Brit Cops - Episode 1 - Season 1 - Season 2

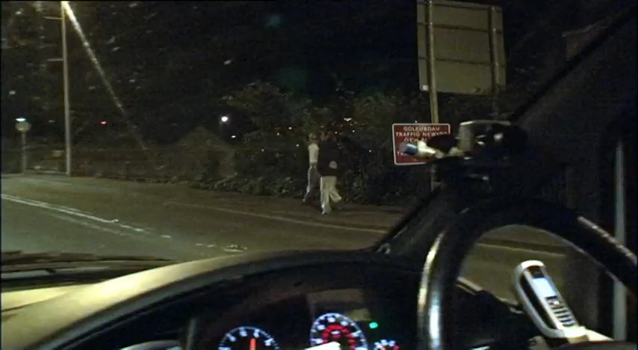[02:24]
PC Ian Muckle is on duty. He's on the lookout for trouble. What's up? What's up now? Making sure you're all right, that's all.